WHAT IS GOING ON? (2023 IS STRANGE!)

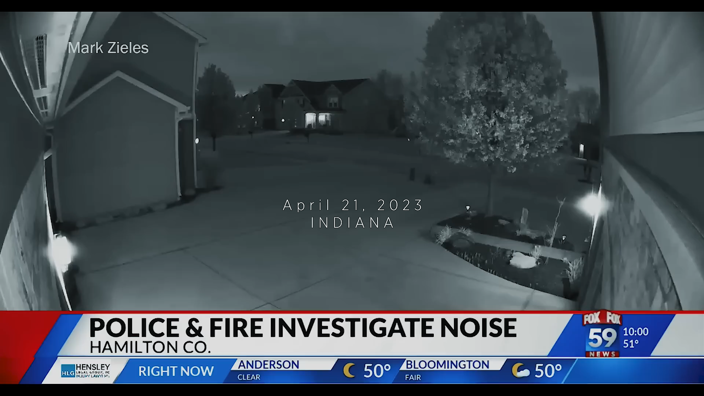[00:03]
breaking news tonight a lot of people talking about this did you hear that loud boom in the sky tonight a lot of people across central
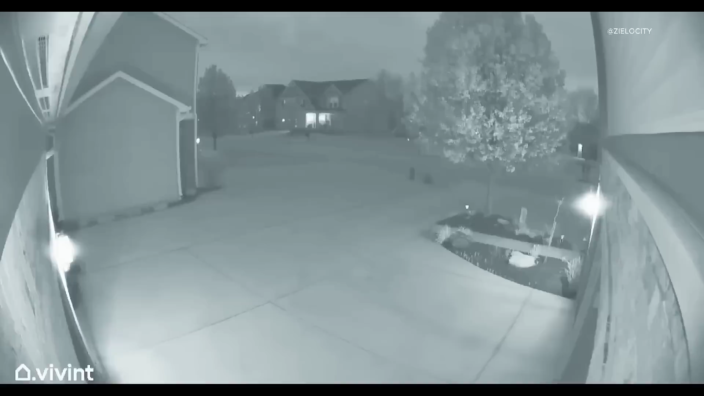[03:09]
we're hearing and seeing new video after a loud boom was heard across parts of central indiana we heard from people living in hamilton hendrix